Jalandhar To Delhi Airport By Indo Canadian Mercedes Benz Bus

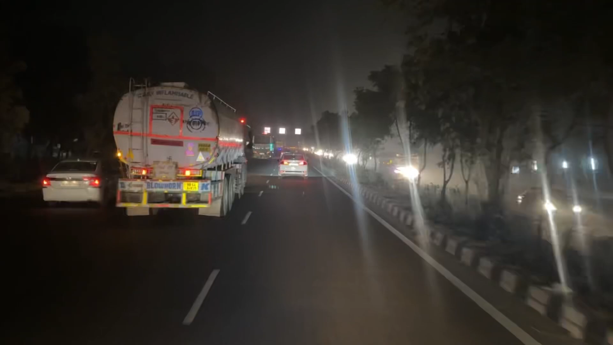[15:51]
6:26 और फाइनली पंजाब से बाहर आके हम अभी आ गए हैं हरियाणा में, और हरियाणा में बेसिकली अभी हम चल रहे हैं अंबाला डिस्ट्रिक्ट में।
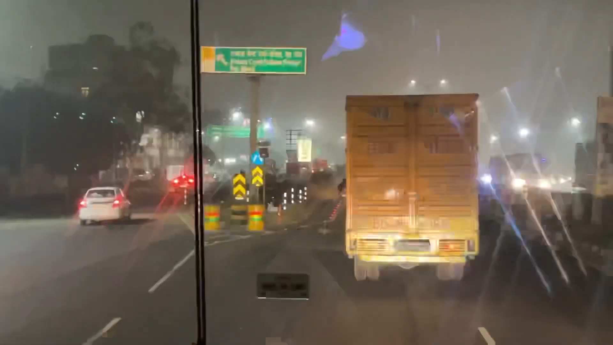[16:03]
और कहीं ना कहीं सिटी अभी हम जो क्रॉस कर रहे हैं जो फ्लाईओवर के नीचे रह गई है बेसिकली वो है अंबाला कैंट।
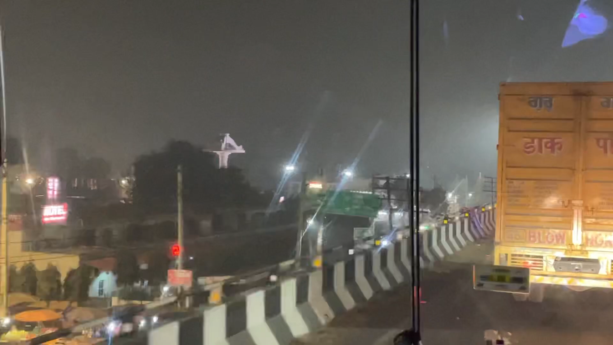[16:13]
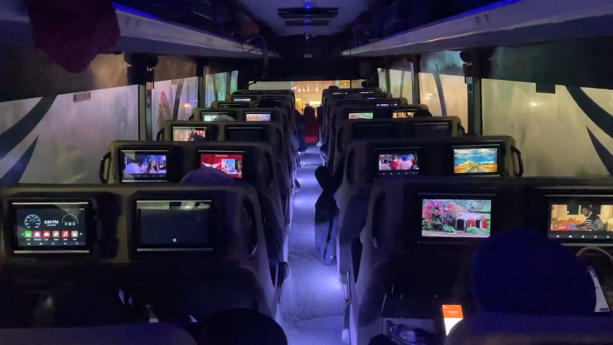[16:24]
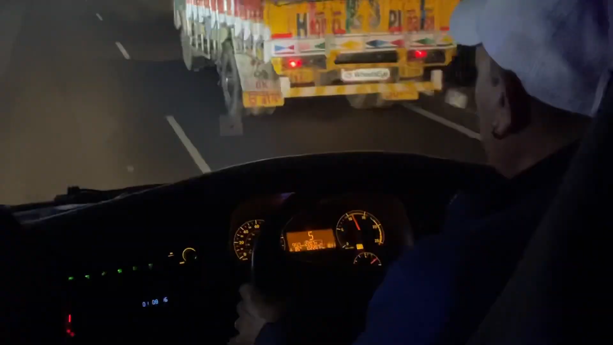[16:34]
तो जी ये सामने जा रही है हरियाणा रोडवेज की मर्सिडीज सुपर हाईटेक बस,
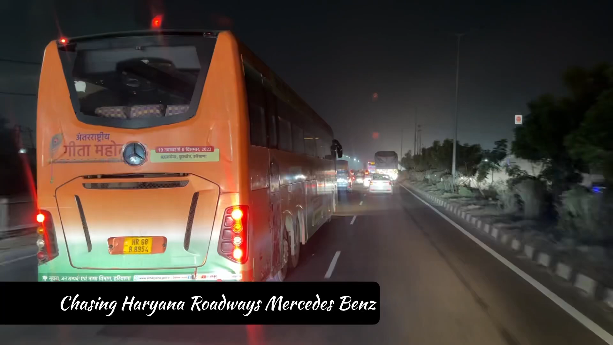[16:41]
और इसका व्लॉग भी मैं डाल चुका हूँ ऊपर आई बटन में, कहीं ना कहीं व्लॉग का लिंक आपको मिल जाएगा, अगर नहीं देखा तो जाके देख लो। और मुझे कमेंट करके ये बताओ क्या हरियाणा रोडवेज की इस मर्सिडीज़ को हम चेस कर सकते हैं या नहीं।
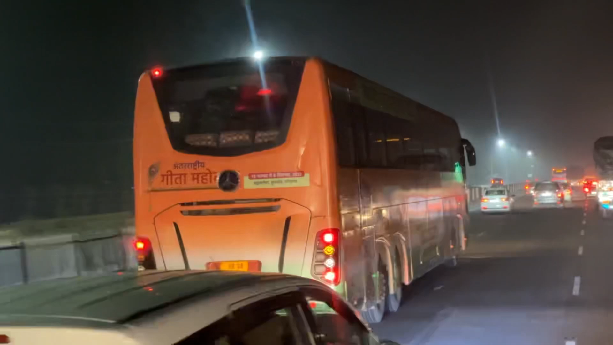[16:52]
बाकी जी अभी तो बिल्कुल भी कोहरा नहीं है। सेम लोकेशन की बात आपको बताऊं तो जिस दिन हम मनाली जा रहे थे लक्ष्मी हॉलीडे की वॉल्वो 9600 में, सेम लोकेशन में इतना ज़्यादा कोहरा था भाई साहब,
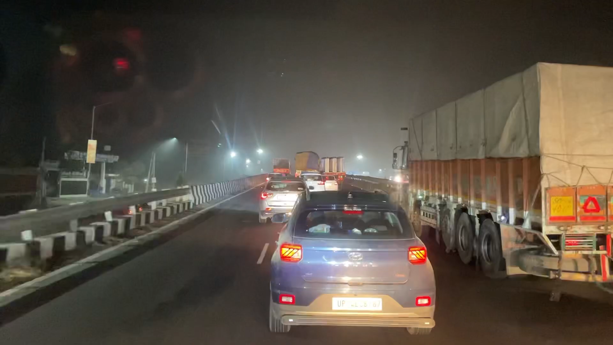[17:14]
कैबिन राइड लेने में भी ना बड़ा डर सा रह रहा था, लेकिन आज अभी माहौल थोड़ा साफ साफ सा है तो राइड बिल्कुल स्मूथ जा रही है।
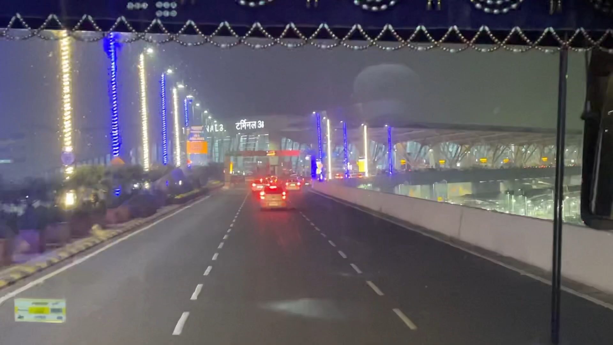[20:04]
फाइनली हम पहुंच गए हैं IGI एयरपोर्ट टर्मिनल 3।